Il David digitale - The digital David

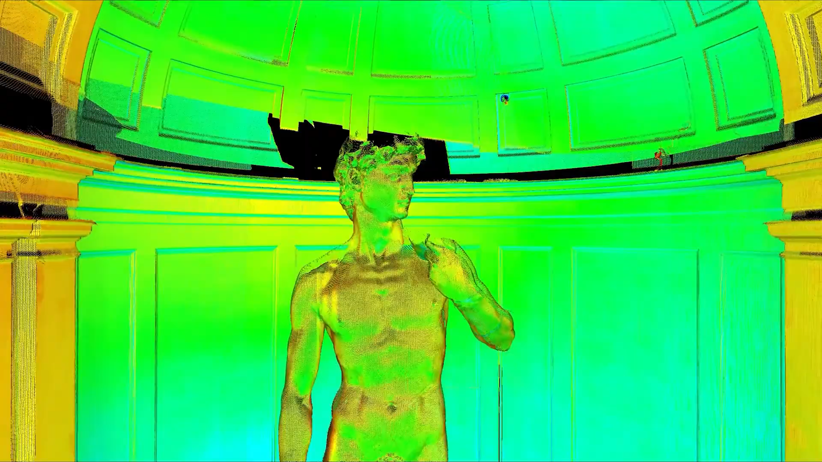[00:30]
Attraverso i modelli in tre dimensioni,
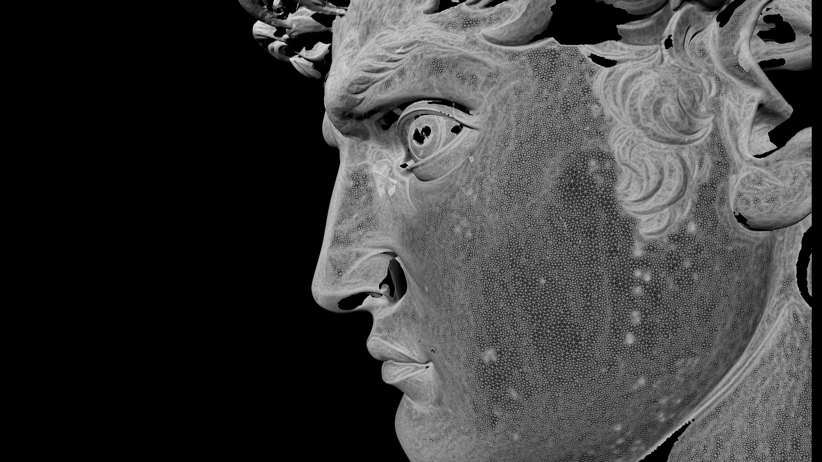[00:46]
si fa riferimento al modello digitale in tre dimensioni della scultura, su cui stratificare gli esiti di queste e di altre ricerche.